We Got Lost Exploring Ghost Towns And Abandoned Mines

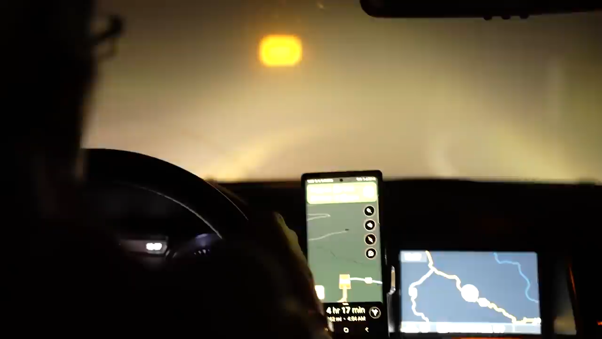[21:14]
Brights make it worse, but if there's no fog lights, I need my brights. I don't know. We should have fog lights. Americans. That's great. That's why you're here.